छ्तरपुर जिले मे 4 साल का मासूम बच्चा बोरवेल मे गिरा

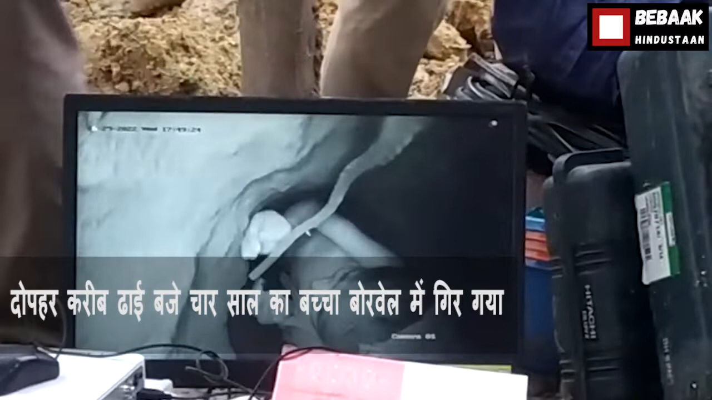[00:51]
चार साल का बच्चा बॉर्वेल में गिर गया पुलीस और प्रशासनि अफसर मोगे पाद बॉर्वेल